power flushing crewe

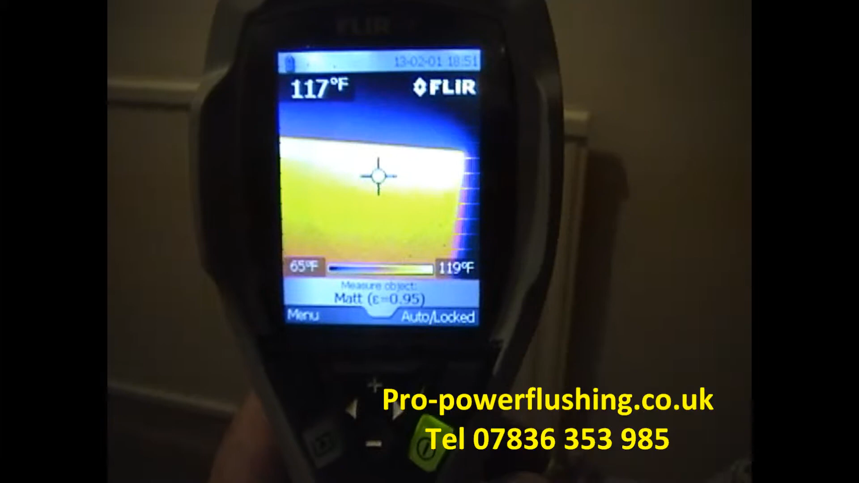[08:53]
On screen: spot 117°F, scale top 119°F, scale bottom 65°F
Hi Barry, it's a propel machine. OK, just finished this job in crew now. It's all been inhibited, etc. These radiators this morning, they just weren't getting hot at all. Now we're up to, at the top, we're up to 117 degrees Fahrenheit. So they're heating up quite nicely now.
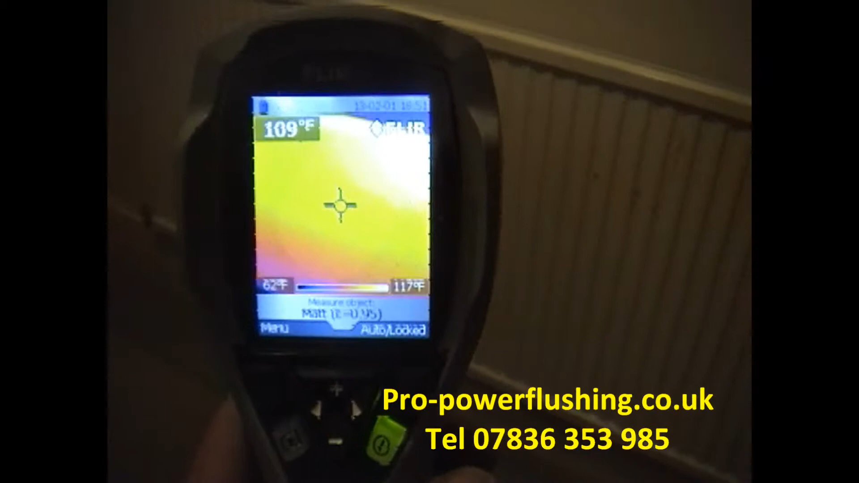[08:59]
On screen: spot 109°F, scale top 117°F, scale bottom 62°F
We have got some restrictions on this pipe work, though. 8mm microbar everywhere.
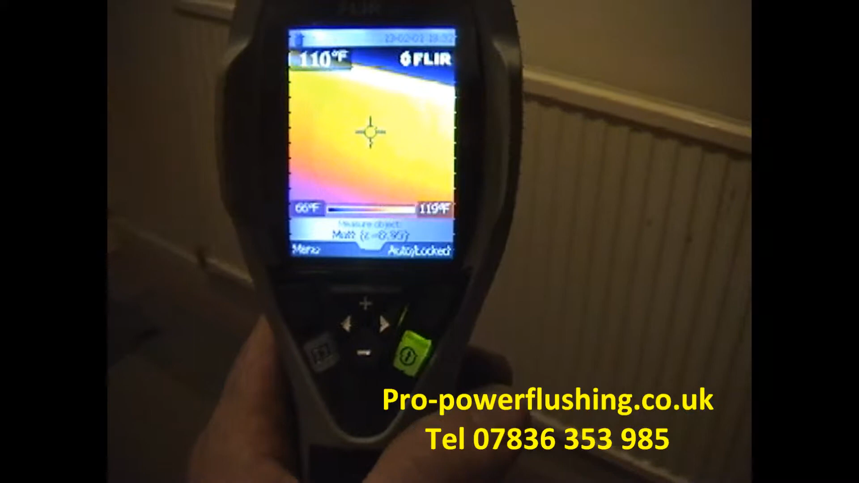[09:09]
On screen: spot 110°F, scale top 119°F, scale bottom 66°F
So it's struggling to get to these radiators a little bit just because of the 8mm pipe.
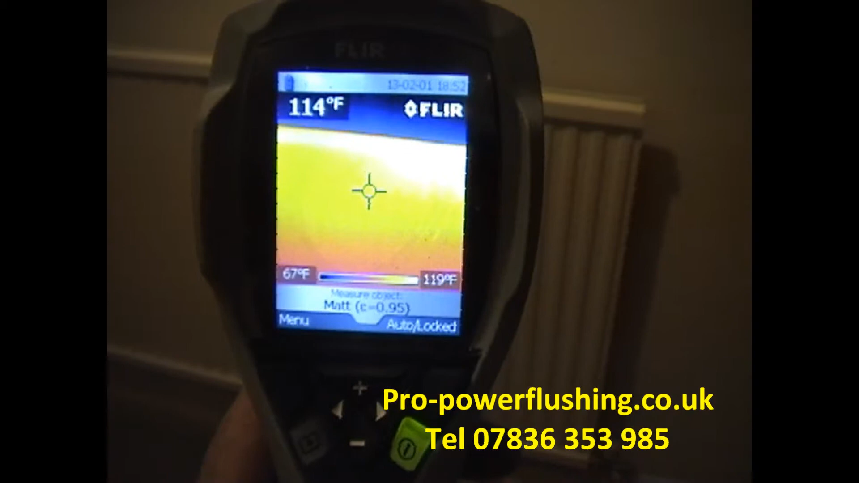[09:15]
On screen: spot 114°F, scale top 119°F, scale bottom 67°F
As you can see, the 8mm microbar pipe will just show you that there.